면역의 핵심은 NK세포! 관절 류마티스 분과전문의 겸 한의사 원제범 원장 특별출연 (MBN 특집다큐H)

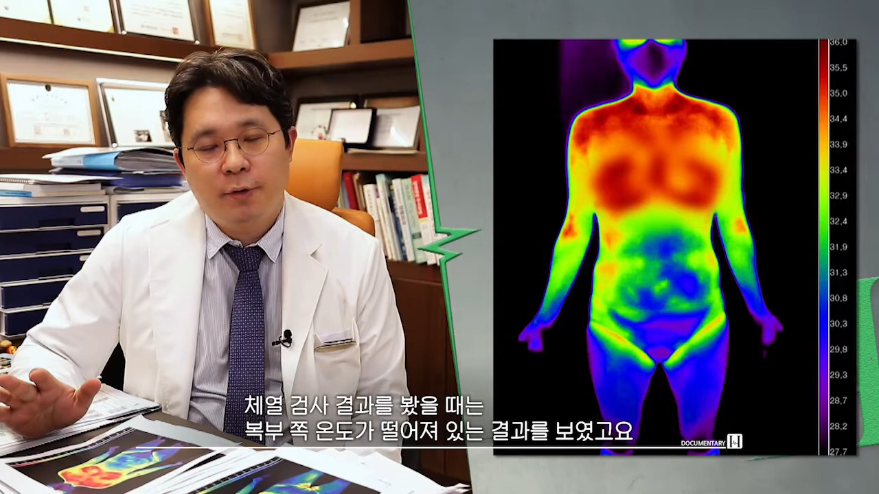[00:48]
그래서 복부가 좀 찬 증상이 있을 수가 있겠고 그다음에 허벅지 쪽을 봤을 때도 온도가 좀 떨어져 있습니다.
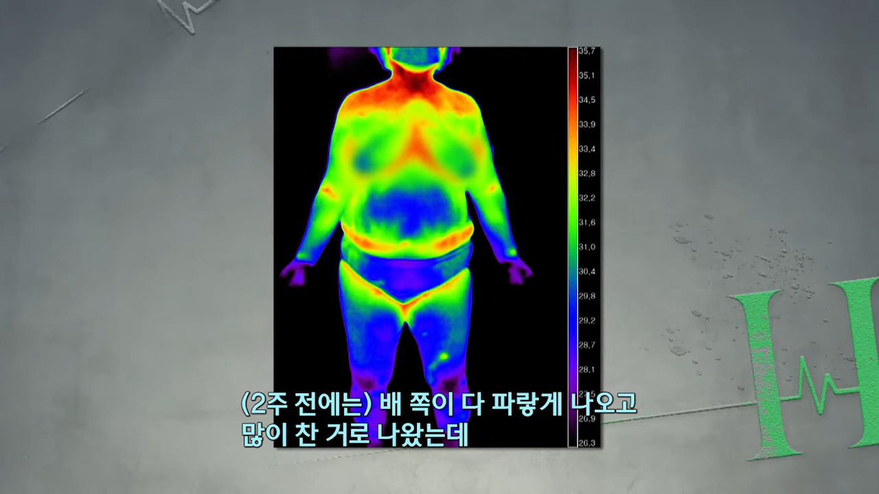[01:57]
지난번에는 배 쪽이 이렇게 다 파랗게 나오고 좀 많이 찬 걸로 나왔는데 이번에 했을 때는 이쪽 배 아래쪽으로 해서 빨약해 보이죠. 여기가 좀 따뜻해지셨다는 거예요. 하복부 쪽이 좀 따뜻해지셨다는 거고. 이제 등 보셨을 때도 여기 이제 이쪽에 보시면
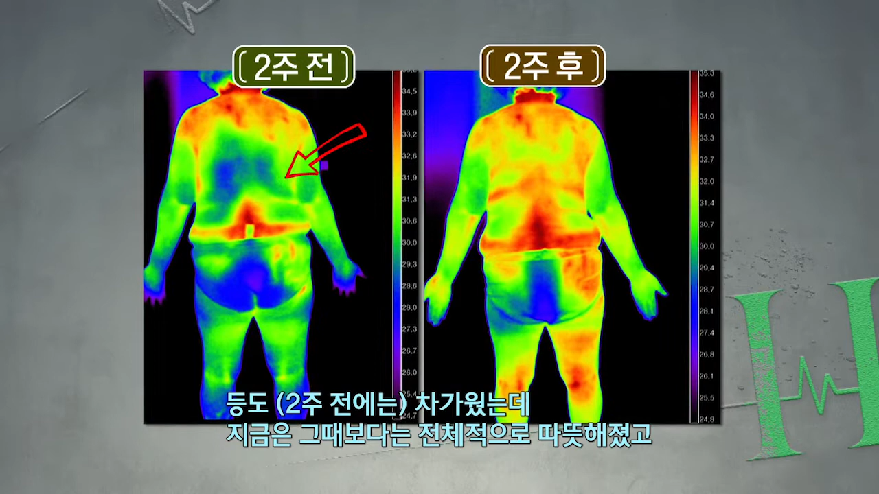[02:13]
이쪽이 이제 차가우신 건데 지금은 그때보다는 이쪽이 전체적으로 따뜻해지셨고 등 아래쪽으로 이제 허리 쪽으로 해서도 여기 좀 따뜻해지셨고요.